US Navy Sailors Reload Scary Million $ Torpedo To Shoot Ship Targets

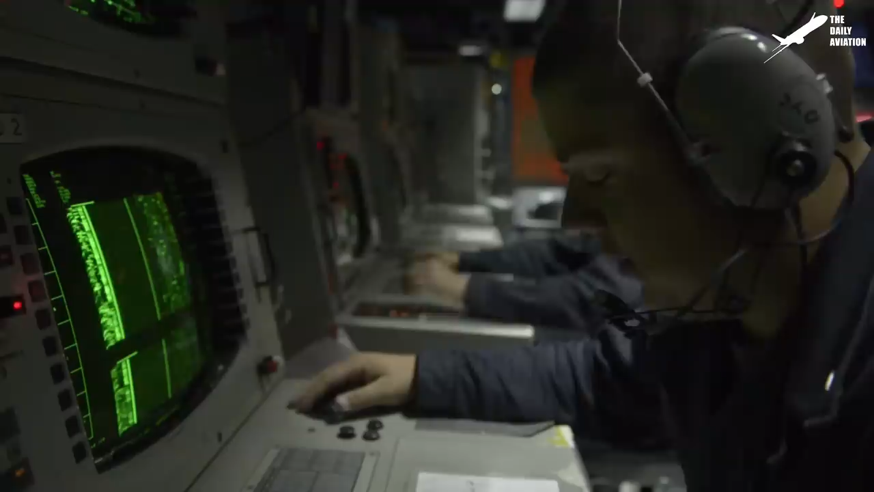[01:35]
253 broadband contact. Tag number 042, bearing 043. Off the port, bow.